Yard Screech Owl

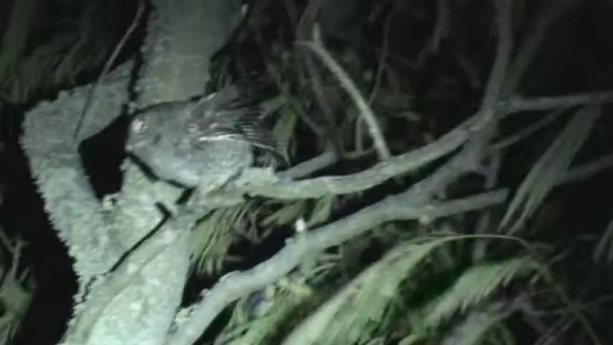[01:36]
Guy's eye on something over there.
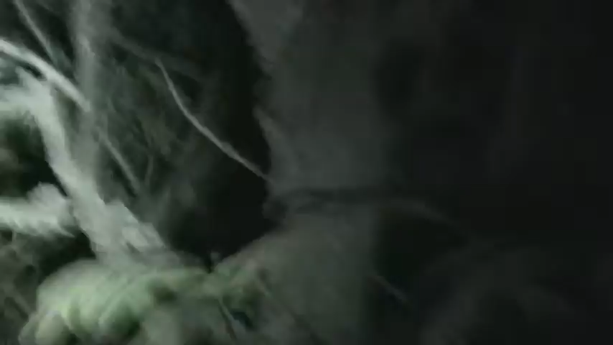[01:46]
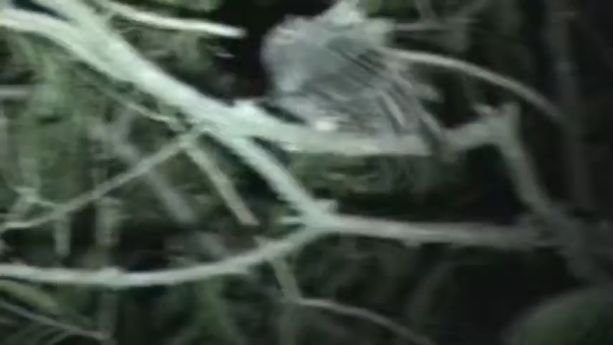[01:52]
He's just waiting for a meal.